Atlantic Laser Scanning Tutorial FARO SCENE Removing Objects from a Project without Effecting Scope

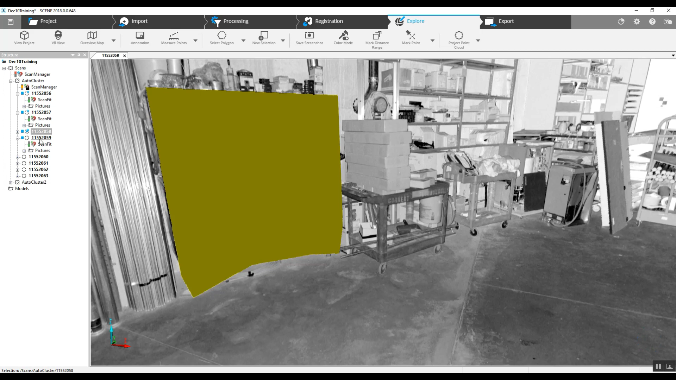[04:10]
And our final view here. Okay. Just a little bit of it there, but we're still going to need to do this in order to get rid of it in our full 3D view. And again, it does allow us the confidence that we can go through
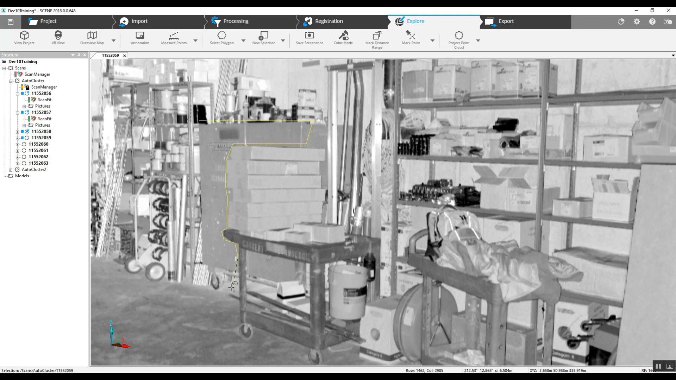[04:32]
and trace around this cabinet and keep as much data as possible.
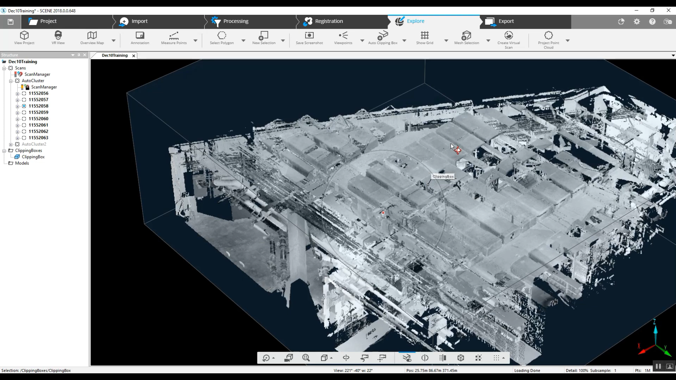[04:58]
We're going to just grab our top toggle here.
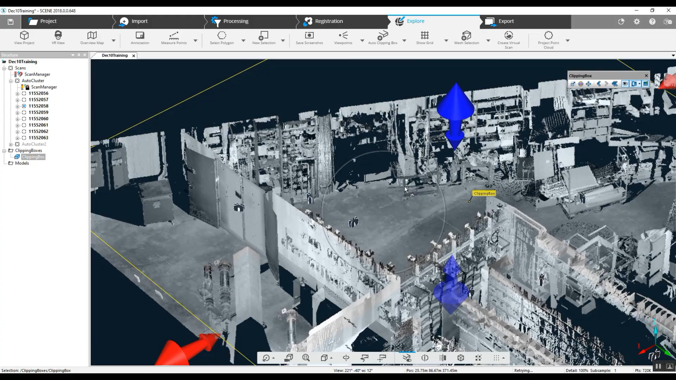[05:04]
Take down the ceiling out of the project scan and take a look into our corner.
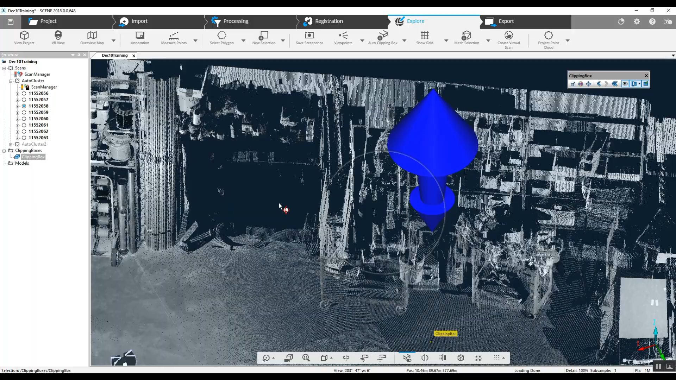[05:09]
And now that cabinet is no longer there,
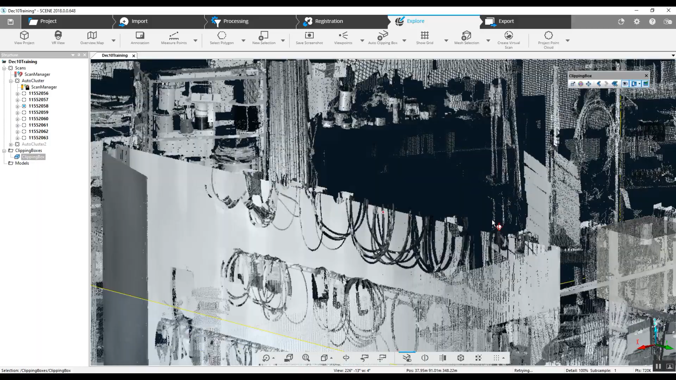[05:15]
but we were able to retain the important pieces of equipment around it,
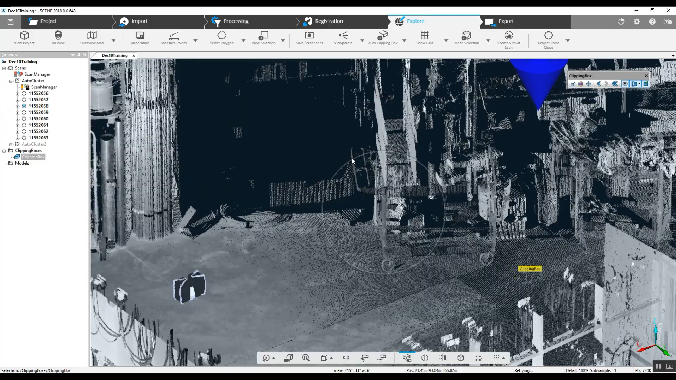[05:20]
leaving the rest of the scan virtually untouched.